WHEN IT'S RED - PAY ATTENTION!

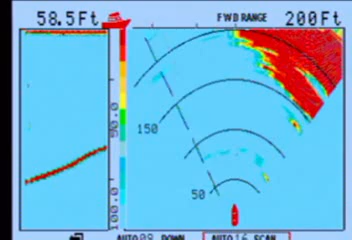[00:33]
On screen: depth 58.5 ft
now what that actually is is a little island up in the san juans that has a small harbor entrance to it but this thing just came up out of nowhere so at 150 feet the alarm would go off but that's where i had set it and i'd look at my screen and i'd say oh what is this now the other reason we wanted you to see this is that right now everything that's red is getting closer
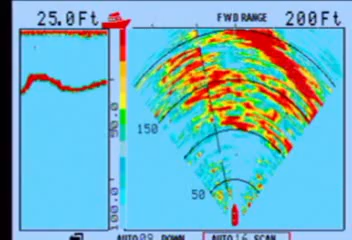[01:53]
On screen: depth 25.0 ft
as long as it's not getting closer you're okay now the the red right around the boat is stuff floating in the water it's just a characteristic of the northwest waters just a lot of algae and you know other stuff in there the simplest solution is to turn down the gain but since i know it what it is i don't would you like when you put your hands on the ground yes not it not that not not Thank you.